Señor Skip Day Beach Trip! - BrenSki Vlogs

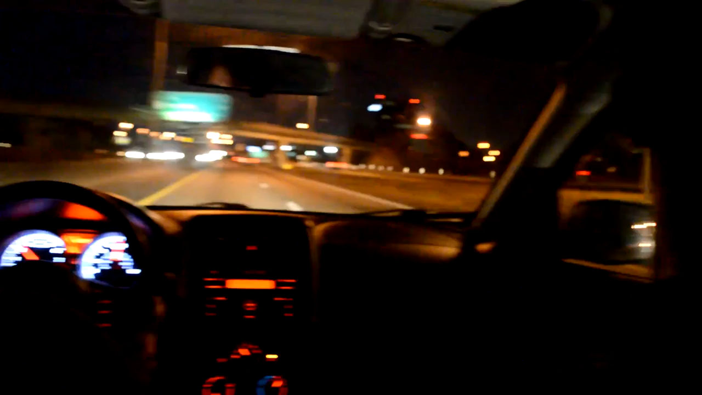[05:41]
That guy in the Beamer, he was behind me He passed me And then those three guys came So he started catching them after I started going Yeah